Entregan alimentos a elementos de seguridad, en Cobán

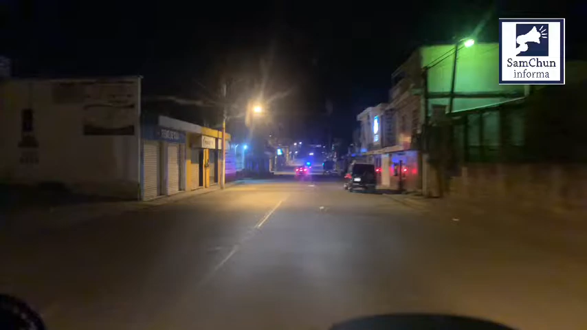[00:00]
en este momento estamos recorriendo las calles de cován alta verapaz gracias al amigo fotógrafo juan carlos lemus de gente quien está
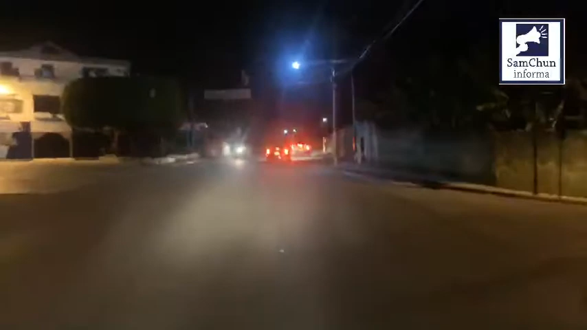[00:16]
trasladándonos porque personas altruistas están entregando
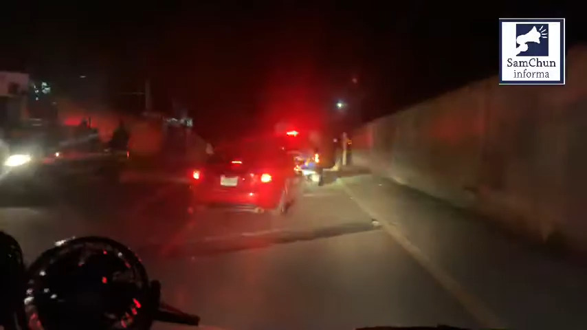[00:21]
el alimento a los elementos policiales
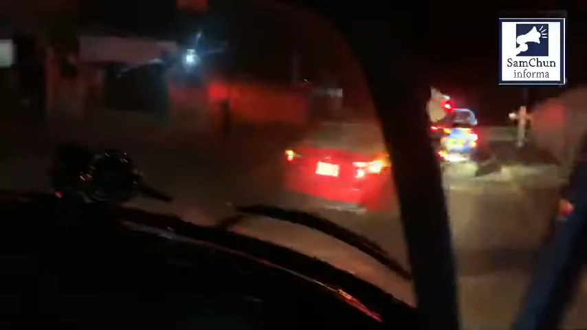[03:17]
que hacen no sólo los agentes de la policía sino que también los vecinos que están acompañando y dándoles alimentos a los cuerpos de seguridad que
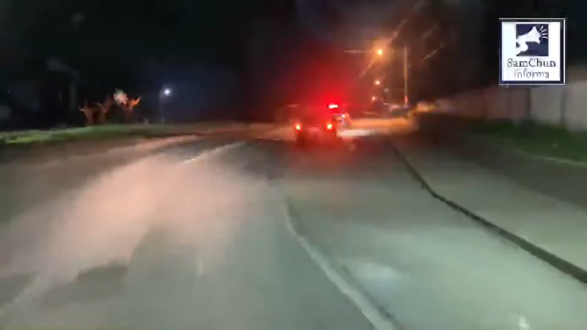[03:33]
en este toque de queda se han colocado en diferentes puntos para poder con resguardar y constatar de que no estén circulando ninguno de los vehículos no autorizados hemos encontrado con juan carlos demos en la ruta de san pedro carcha hacia coban
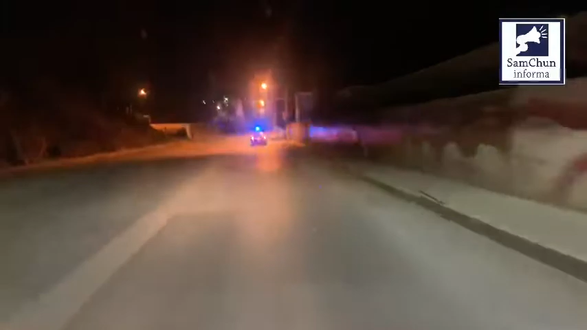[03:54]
transporte pesado que si tiene la autorización respectiva y
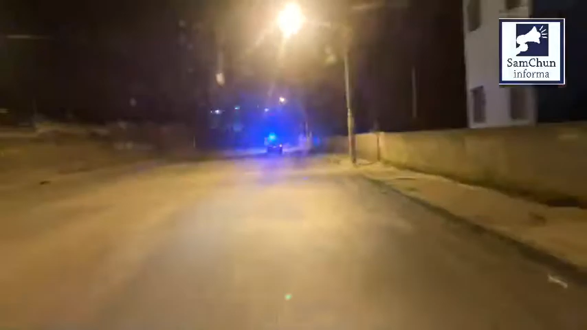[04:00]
es por eso que hemos visto que ellos si están circulando y también elementos de seguridad de la policía nacional civil de la policía municipal de tránsito y del ejército esperamos de que no se corte la transmisión en vivo en este lugar que ya nos dirigimos acá está la terminal del
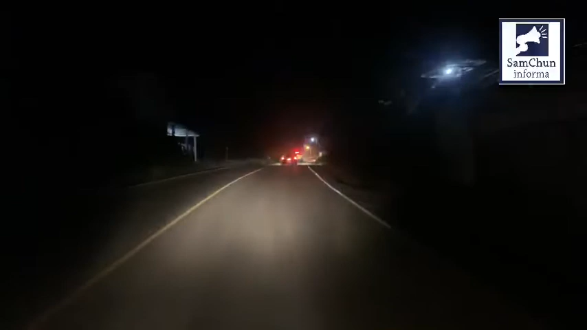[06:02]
como ustedes pueden observar la ruta de coban hachisec totalmente expedita no hay nada de personas ni de vehículos afuera de los hogares y esto es parte de que se pueda evitar más contagios del coronavirus acá en esta ciudad de coban
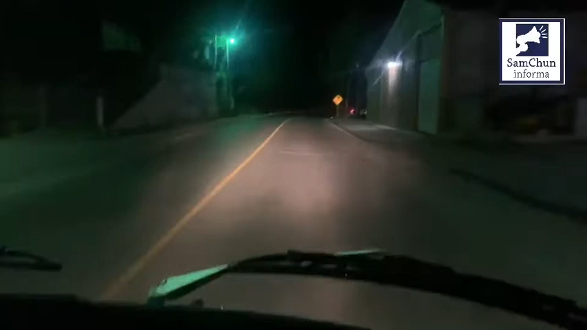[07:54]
lo que sí estamos contratando también es de que no hay vehículos infringiendo esta normativa tan importante para poder contener el coronavirus volvemos a repetir son 32 casos los confirmados en guatemala y esperamos de que